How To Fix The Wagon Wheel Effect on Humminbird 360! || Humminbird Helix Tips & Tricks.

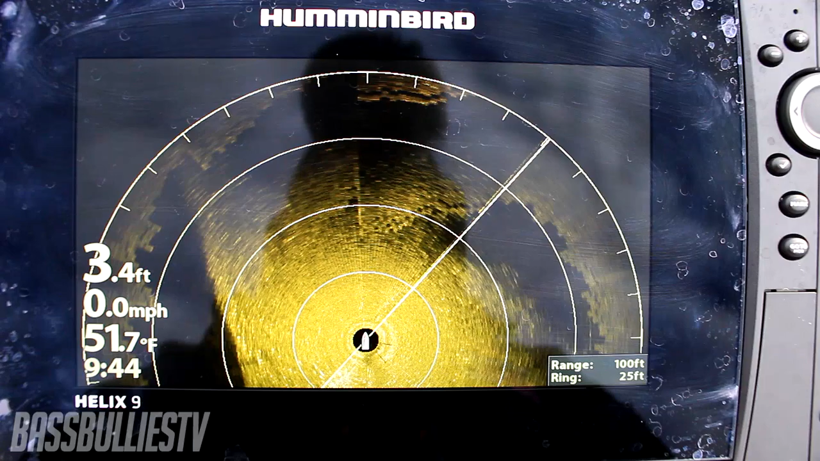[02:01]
On screen: depth 3.4 ft, water 51.7°F, speed 0.0 mph
Now as you guys can see, I am experiencing a slight wagon wheel effect.
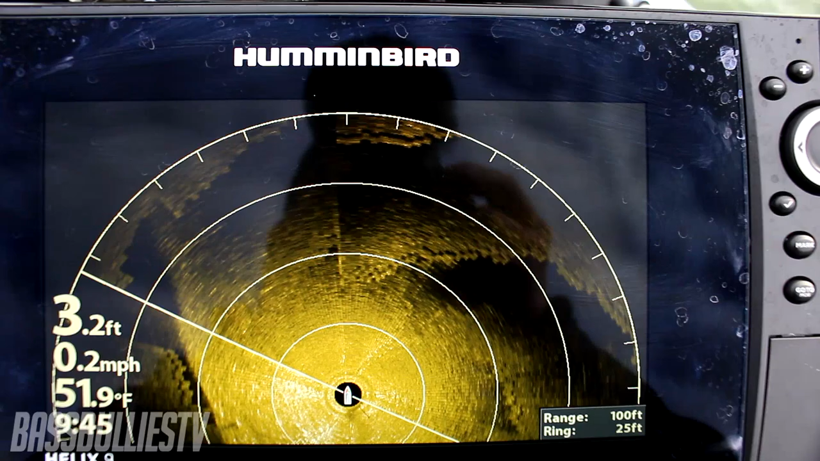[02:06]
On screen: depth 3.2 ft, water 51.9°F, speed 0.2 mph
I can get the camera to adjust just right. You can see it real good right there, up here in the corner and right there.
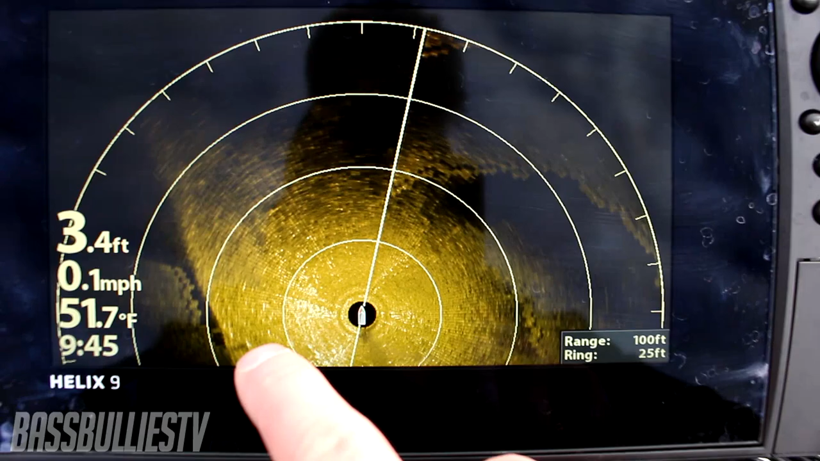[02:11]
On screen: depth 3.4 ft, water 51.7°F, speed 0.1 mph
Sometimes it's a lot more fun. Sometimes it can be a bunch of little bright lit dots, but they're always going to have that little pattern of like in the sweeping motion.
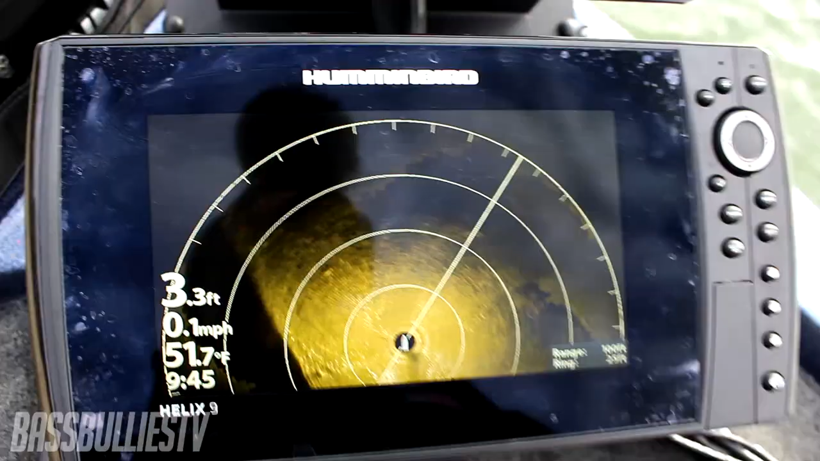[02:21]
On screen: depth 3.3 ft, water 51.7°F, speed 0.1 mph
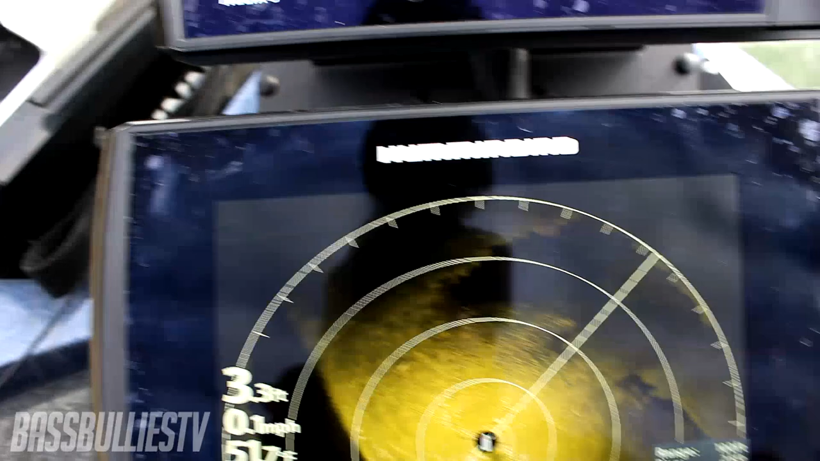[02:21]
Now there's a couple of different ways you can fix this. You simply just go to your menu. You can go to your sonar.
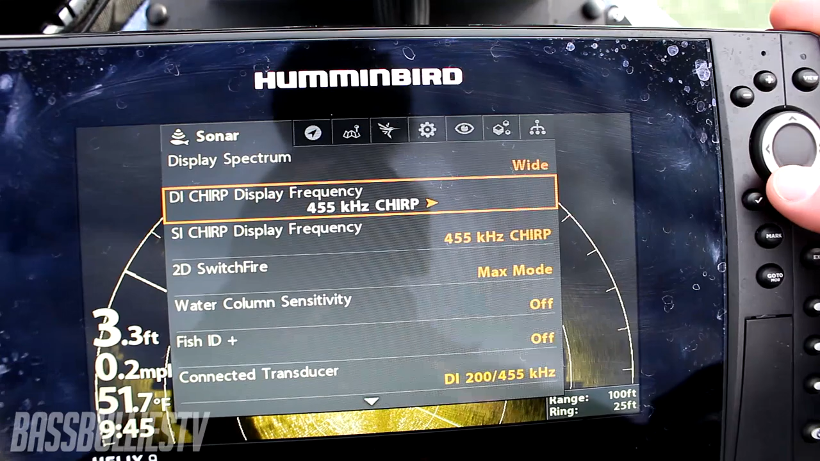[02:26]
On screen: depth 3.3 ft, water 51.7°F
And like I was talking about earlier, the 360 runs off of 455 kilohertz.
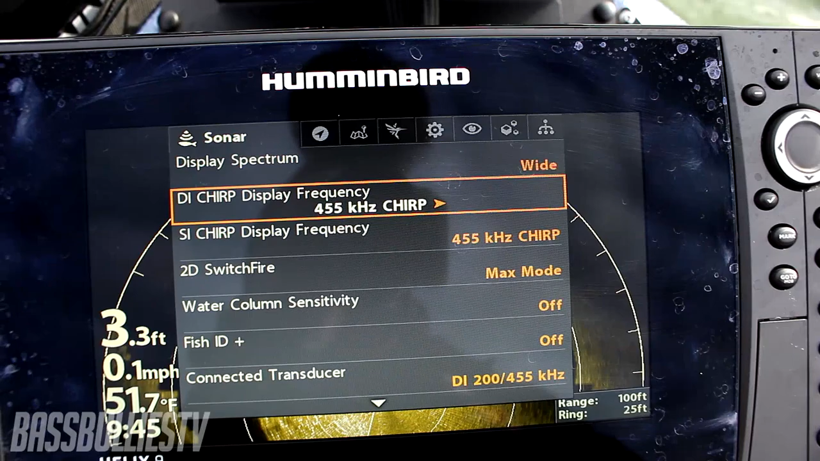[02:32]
On screen: depth 3.3 ft, water 51.7°F, speed 0.1 mph
I do not use side imaging up here.
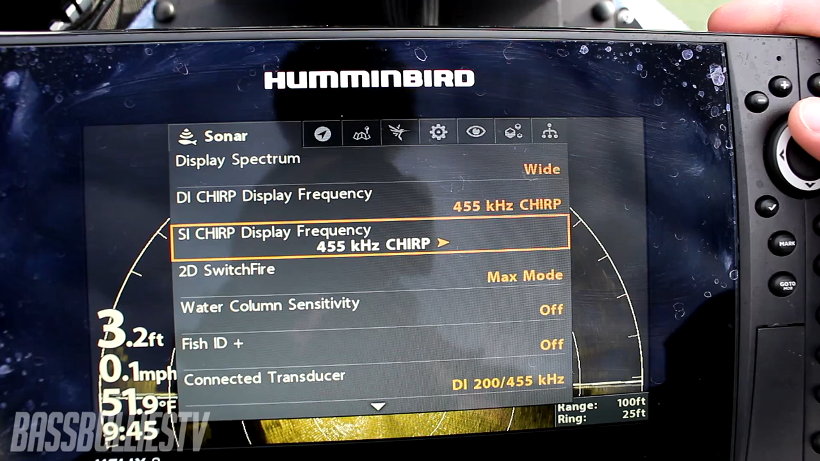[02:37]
On screen: depth 3.2 ft, speed 0.1 mph
And that is where you're getting the interference at for the most part.
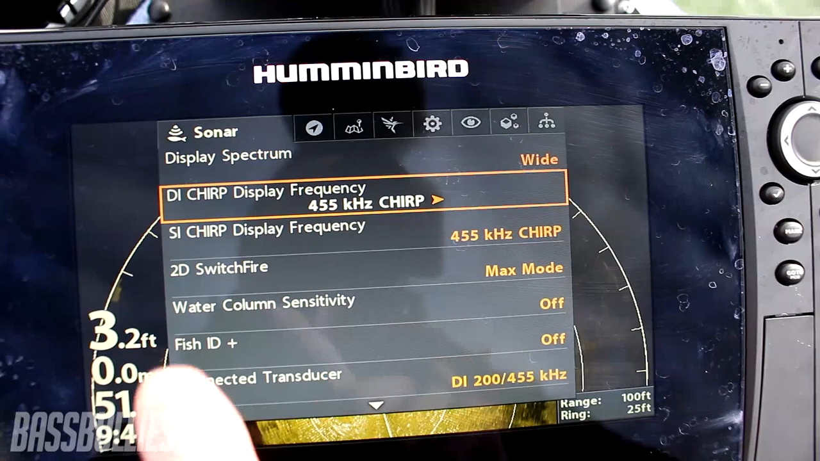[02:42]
Sometimes you will get the interference from your DI. Just simply change your DI to 800 or you can go to mega.
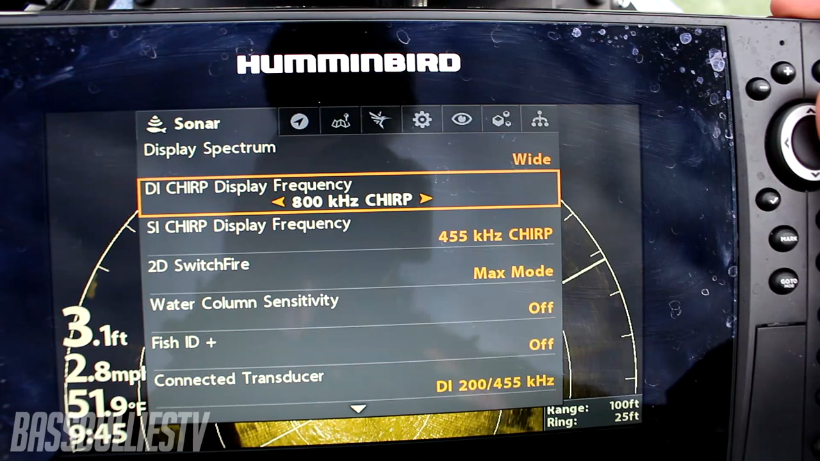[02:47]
On screen: depth 3.1 ft, water 51.9°F
Same thing for your SI.
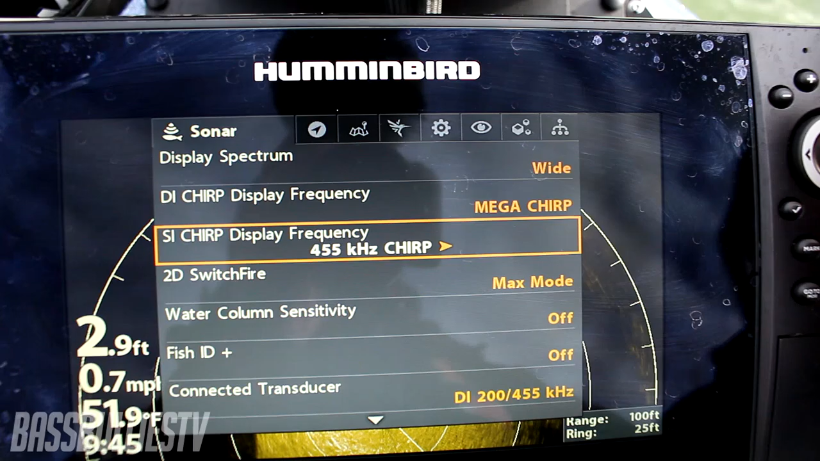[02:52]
On screen: depth 2.9 ft
As long as you get it off that same frequency, you will not experience that wagon wheel effect. If for some odd reason, I have experienced it a little bit when I go to 800 kilohertz.
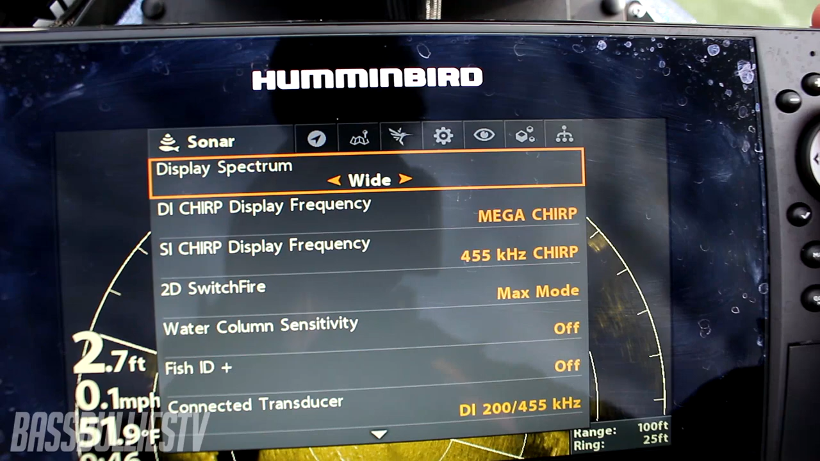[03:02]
On screen: depth 2.7 ft, speed 0.1 mph
Like I said, I do not use side imaging up here at front. I don't need it.
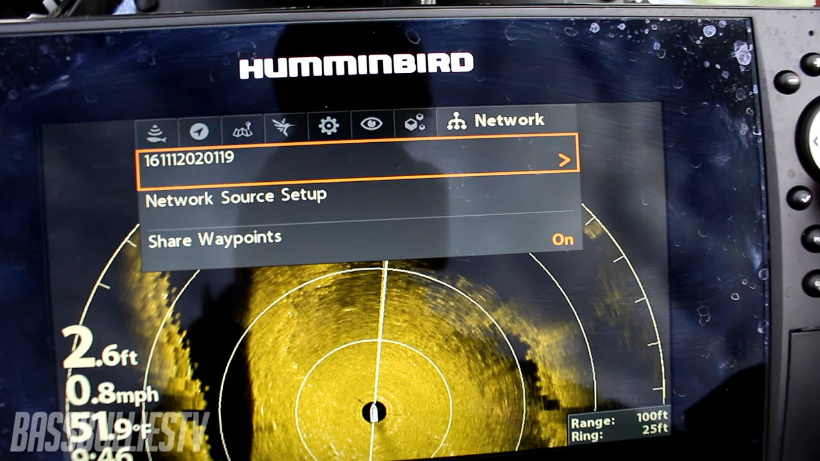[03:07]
On screen: depth 2.6 ft, speed 0.8 mph
So I'm going to go over here to my network source setup, go to my side imaging, and just simply remove it.
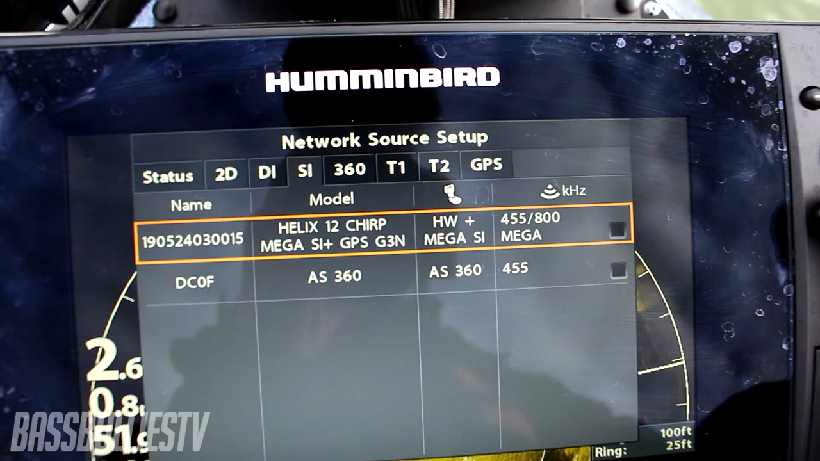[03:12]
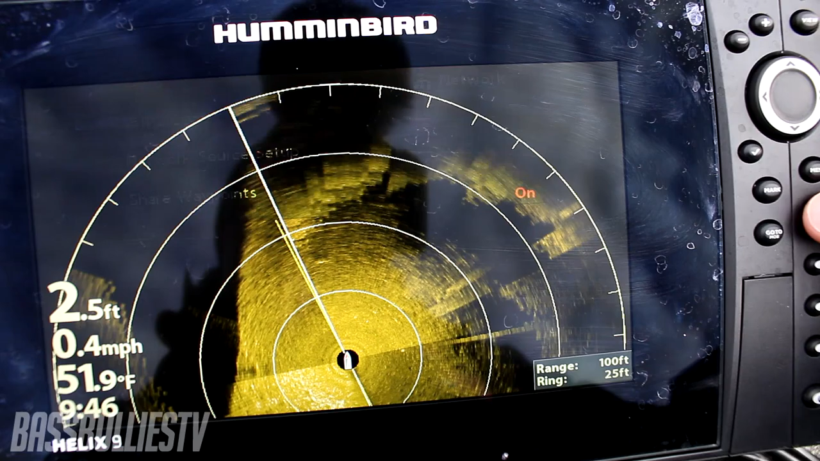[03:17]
On screen: depth 2.5 ft, water 51.9°F, speed 0.4 mph
And as you can see, it has cleared up my wagon wheel effect.
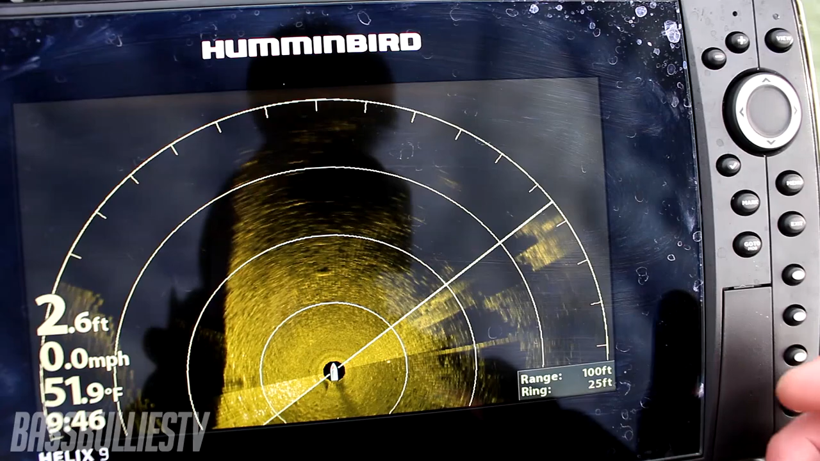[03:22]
On screen: depth 2.6 ft, water 51.9°F, speed 0.0 mph
As you can see, it's all gone up there.
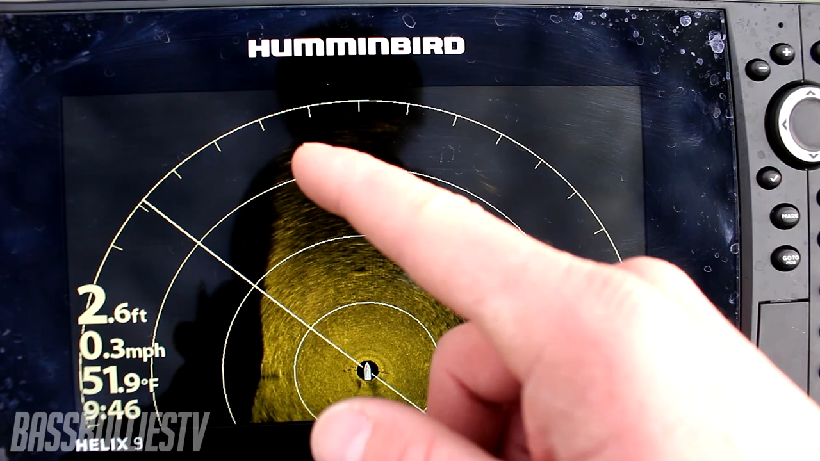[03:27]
On screen: depth 2.6 ft, water 51.9°F, speed 0.3 mph
That is the bank where the water meets the bank.